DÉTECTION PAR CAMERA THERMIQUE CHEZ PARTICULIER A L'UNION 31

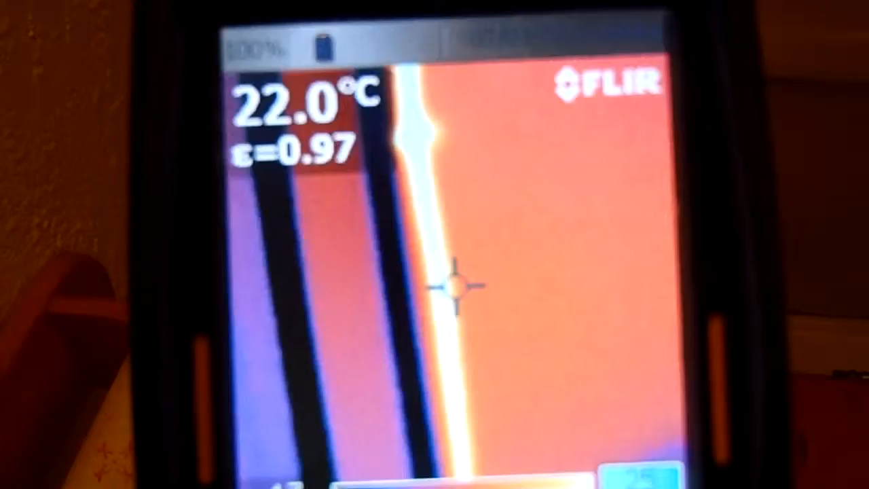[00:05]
On screen: spot 22.0°C
Recherche de fuite, fuite détectée sur l'inontation d'eau chaude qui passe par là,
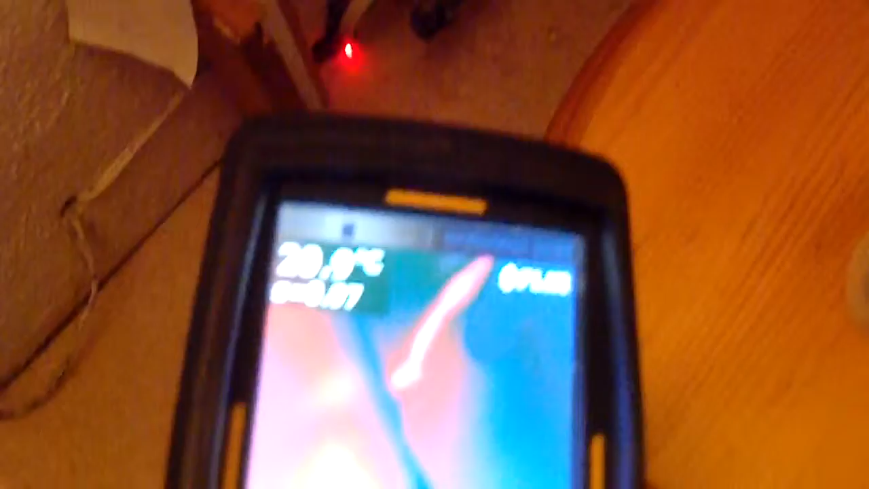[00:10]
passe par là et il va sous la terre et ressort ici,
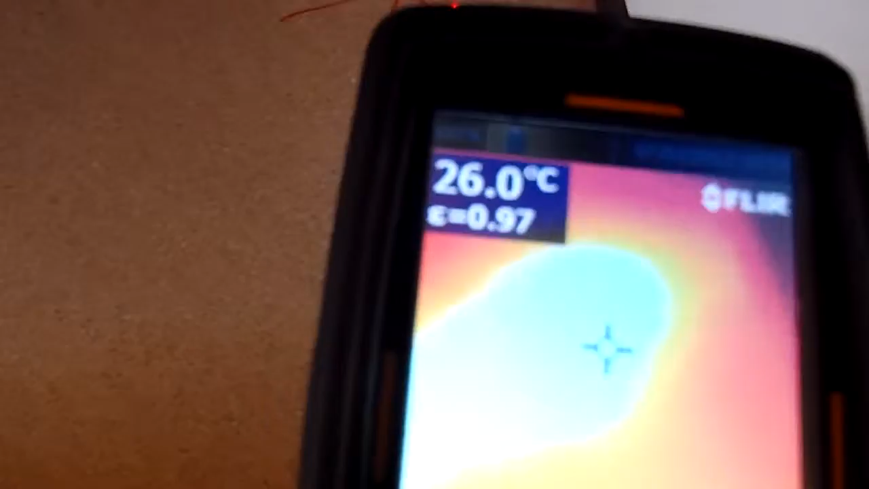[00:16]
On screen: spot 26.0°C
exactement, fuite détectée à ce niveau là, passe par là, passe par là,
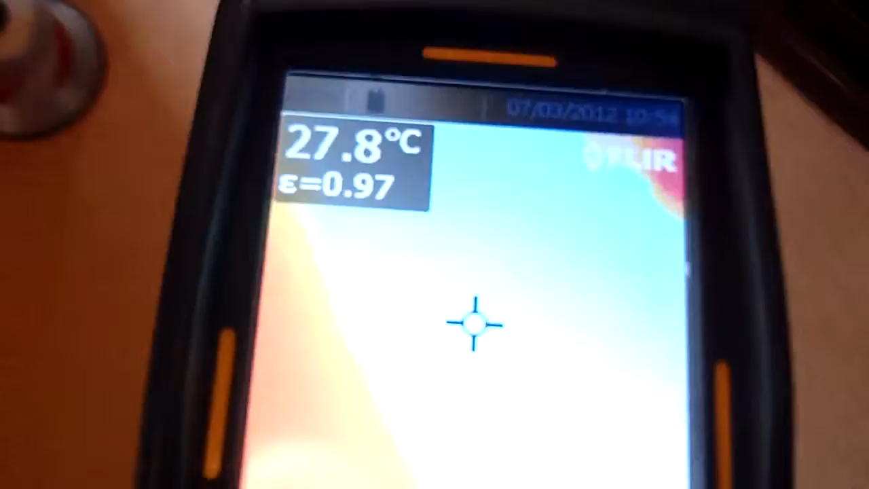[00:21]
On screen: spot 27.8°C
encore là,
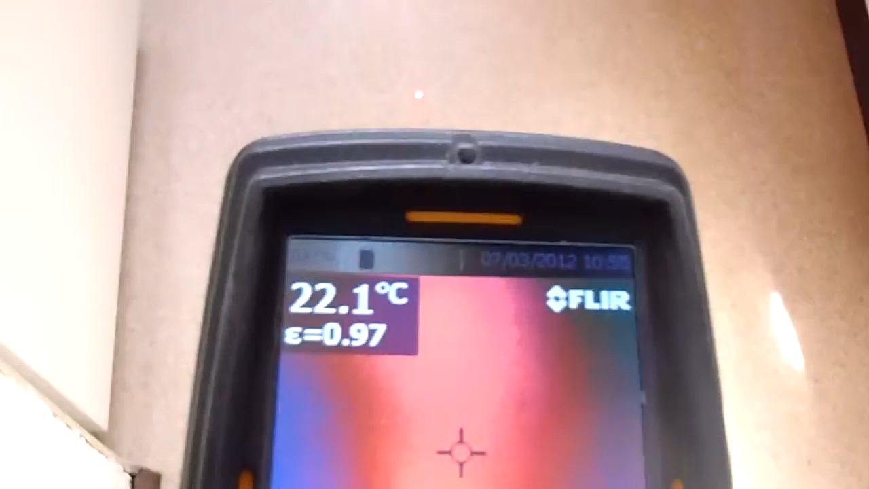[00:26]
On screen: spot 22.1°C
encore là. Là,
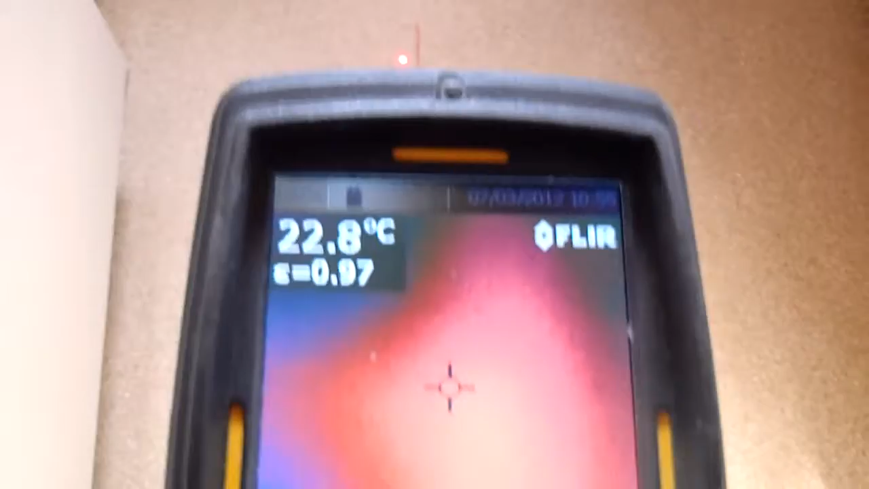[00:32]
On screen: spot 22.8°C
on a un thé qui va alimenter le lavabo et un autre sous-évier qui va alimenter ici,